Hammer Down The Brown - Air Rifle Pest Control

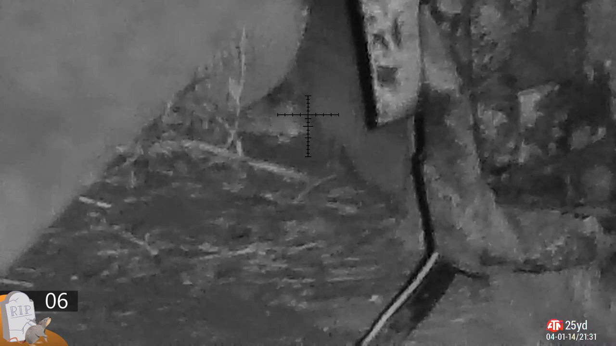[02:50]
They are starting to wander out in the yard, quite readily now, looking for food. But you can see how he's hiding under this board. Rats like a bit cover above them like a pallet or a board.
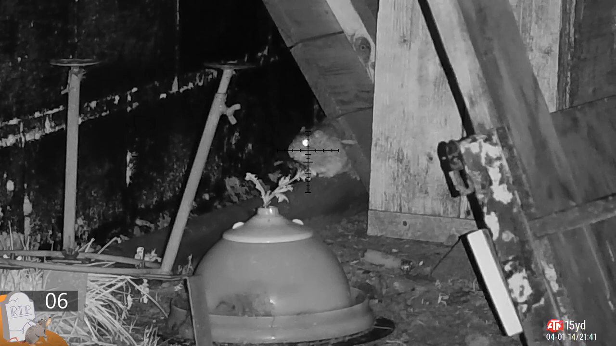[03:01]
Makes them feel safe from airborne killers. Excluding pellets, of course. Good clean kill there. Made a real mess.
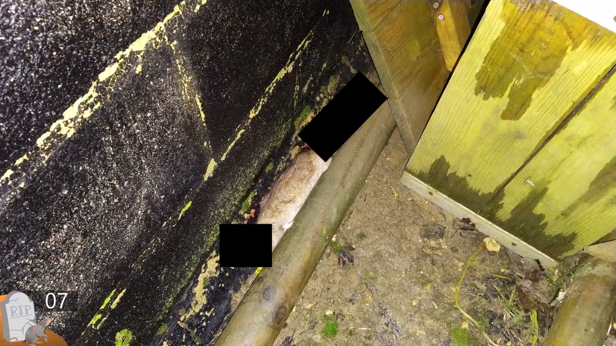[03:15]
There we go. Blurred that a little bit just to keep YouTube off my back.
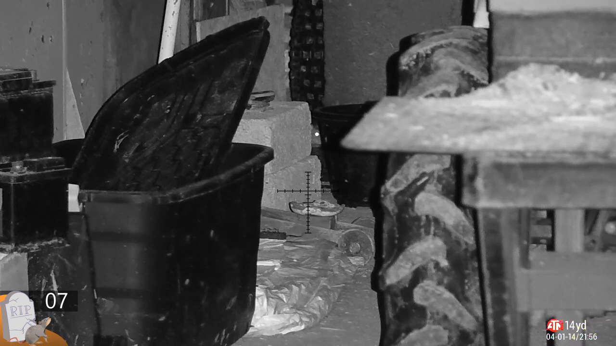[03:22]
Back in the workshop, I spotted this little gap. I saw it on the thermal. Straight on the infrared. I've got them about an inch wide. Pedal straight down there.
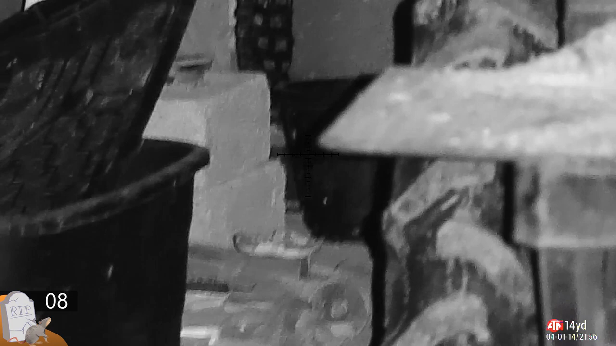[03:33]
Smash these off switch. Power down straight away. You can see the pellet come flying in on the replay. Nice.
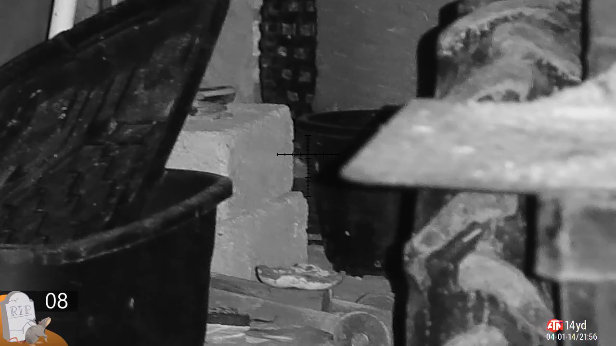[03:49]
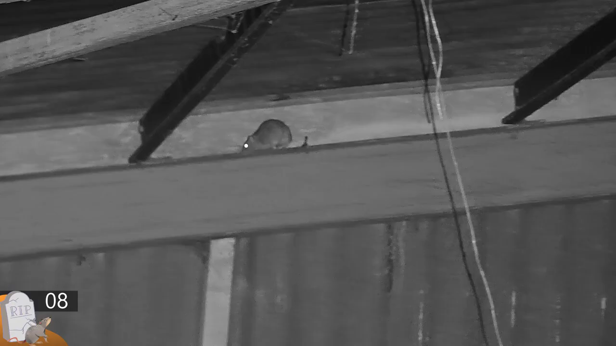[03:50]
I don't like going up here. It's a real pain. They don't always fall. There's about an inch and a half, two inch gap behind that girder.
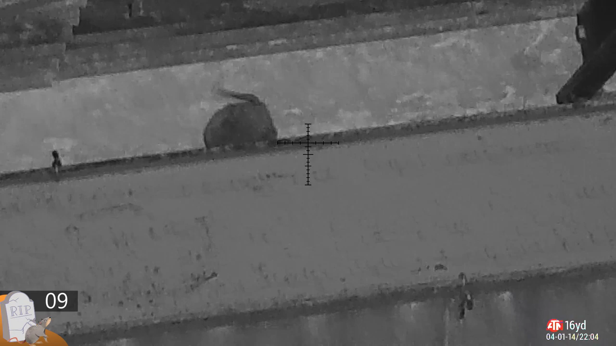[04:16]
But the thing is, he's facing the wrong direction. And when they start to kick, if he was facing me, he'd drop himself on the floor.
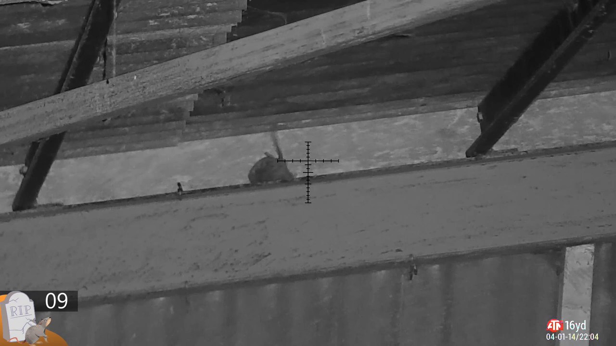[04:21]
But, of course, straight down the back.
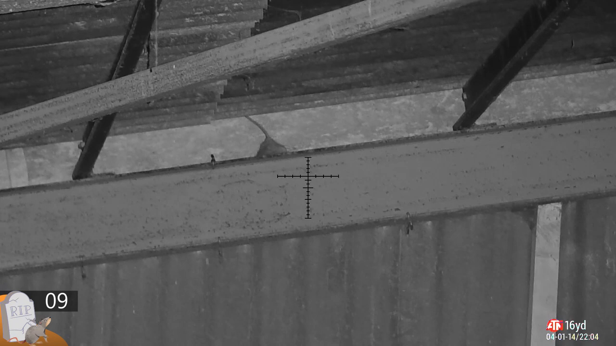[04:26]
It doesn't look quite a collection of rats down the back of there at the moment.
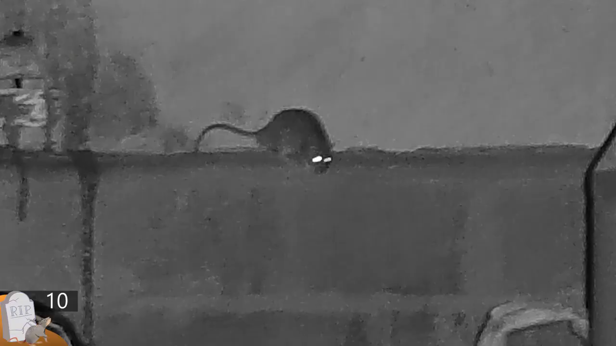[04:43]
So, this is the back wall in the grain store.
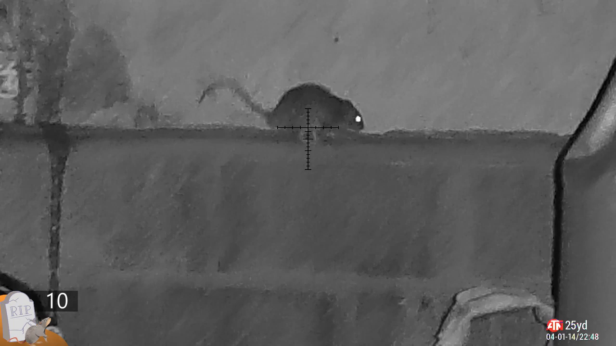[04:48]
It's got a wooden back and they've chewed a hole through and they're coming through.
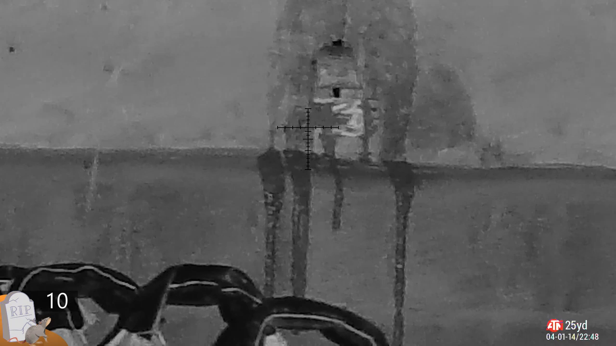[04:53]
So, what I've done is, I've spread some Nutella, chocolate paste and Snickers paste all around the outside of that to draw them out.
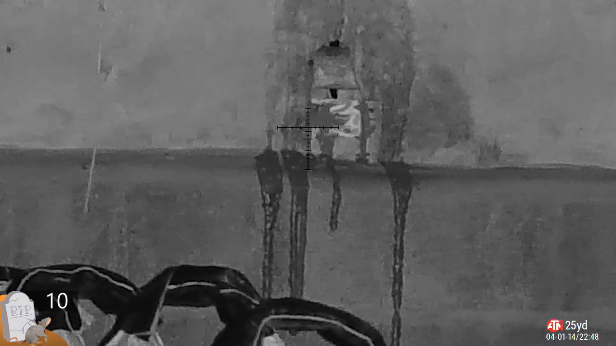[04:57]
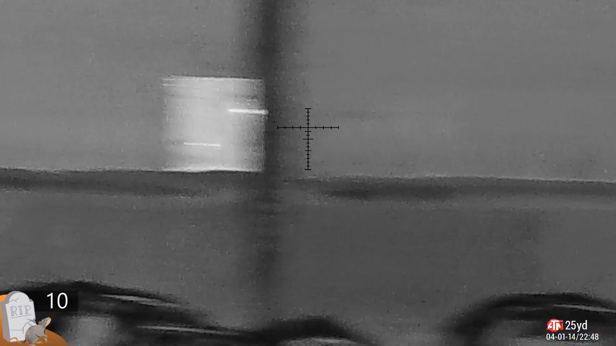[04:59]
They can smell it and they come out.
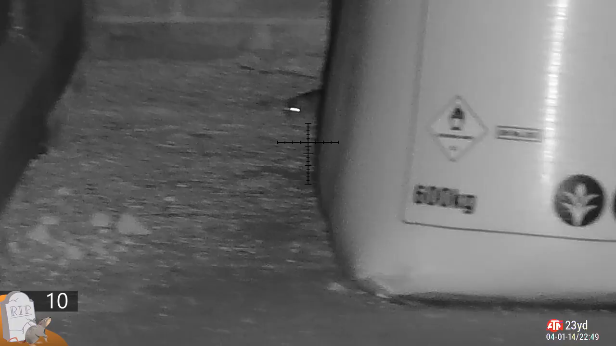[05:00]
They're not necessarily eating it, but they're coming out.
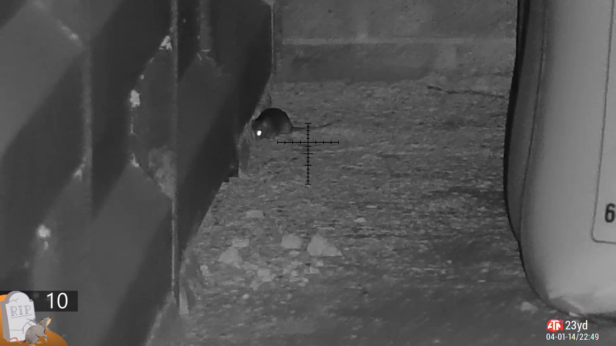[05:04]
This one here comes straight down the floor for the grain.
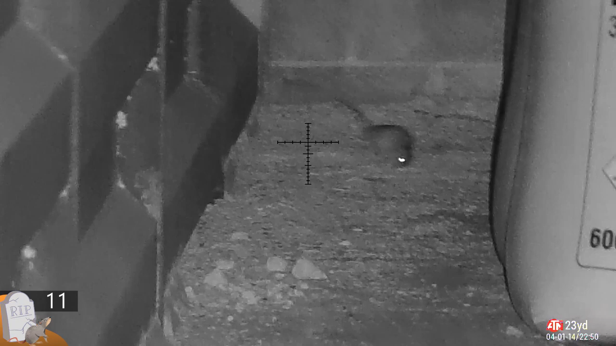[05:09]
The effort I went to, to mix that stuff up and it goes for the boring grain.
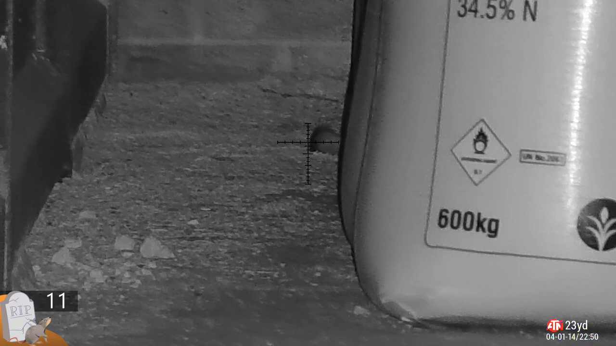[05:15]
So, I'll give him 13.43 grain in the form of a GSB Exact RS pallet.
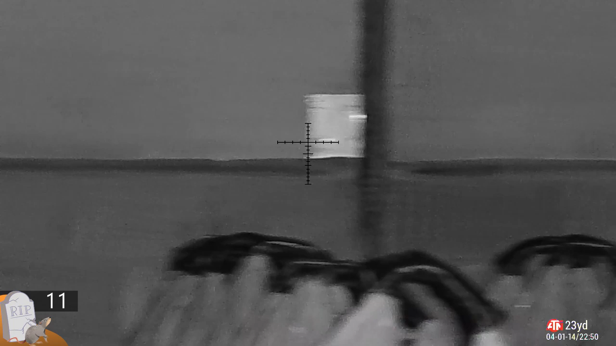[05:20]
Of that. It seems to have joined the feed on the back wall.